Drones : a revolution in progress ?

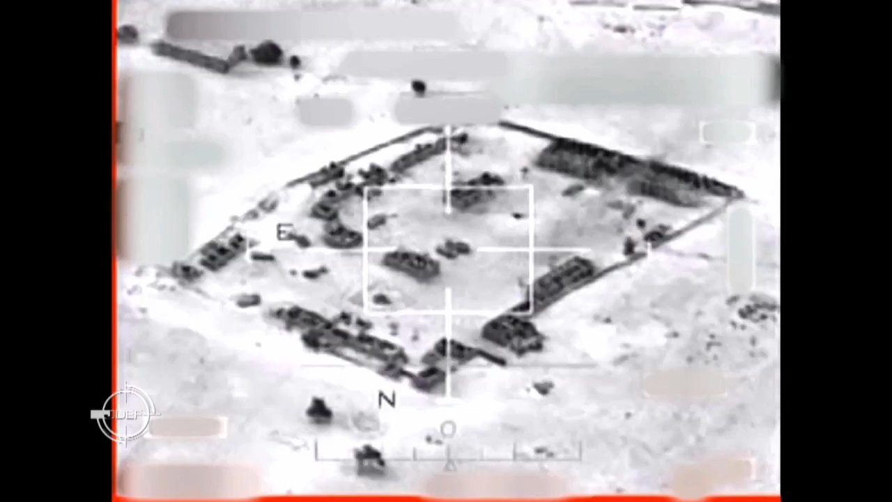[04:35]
Their roles include facilitating the work of the ground or air
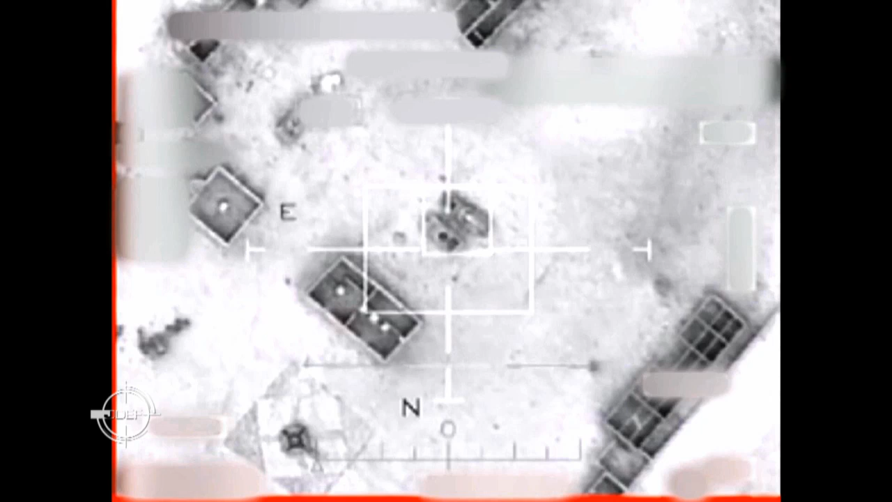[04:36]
combat units by helping to identify potential targets.